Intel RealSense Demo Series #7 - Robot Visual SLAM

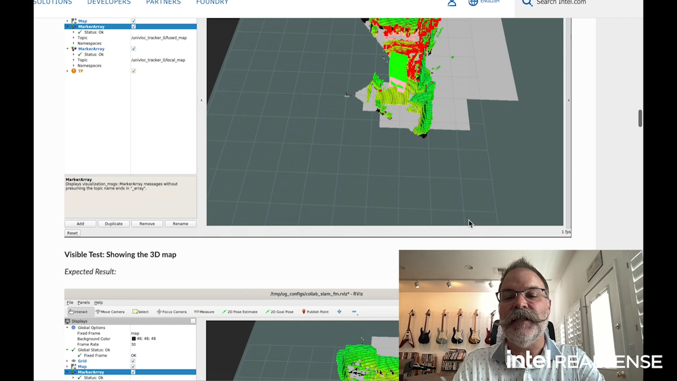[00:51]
and videos by the way we'll put this link in the notes but you can see it starts
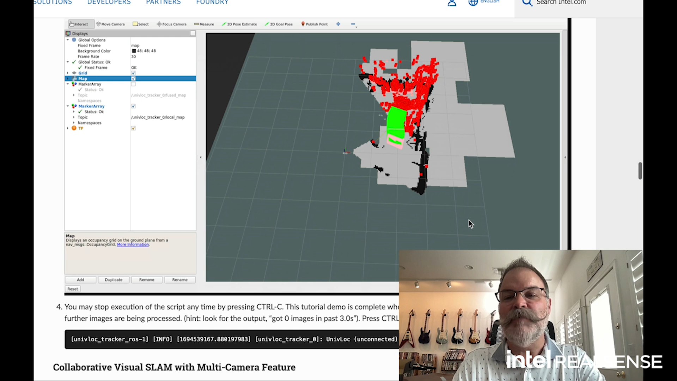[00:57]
building out this 3d space and once you have the space
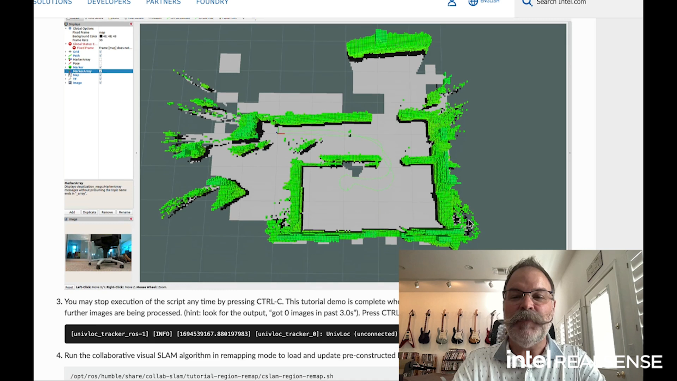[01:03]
all mapped out you can then let the AMR robots wander through the space without bumping into anything so let me show you a quick demo hey so now I've got my little robot with the RealSense camera doing some fast mapping
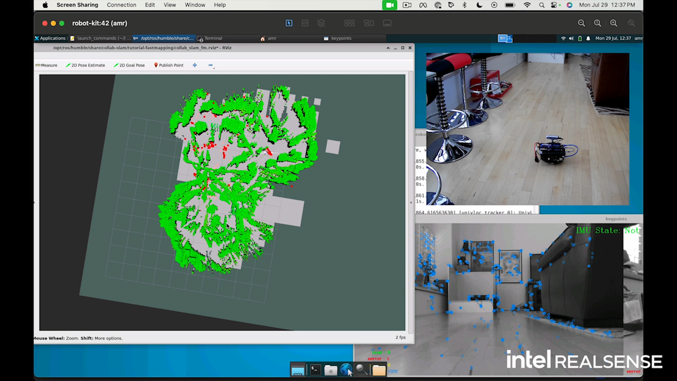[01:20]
with slam so as you can see he's this is the point cloud he's seeing in real time and on the screen there you can see where all he's been so we kind of drive him around he's been mapping this space out you can see the map getting
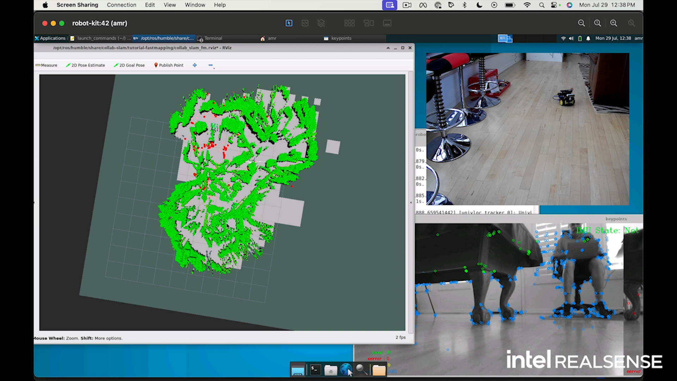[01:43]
filled in as we drive in more areas how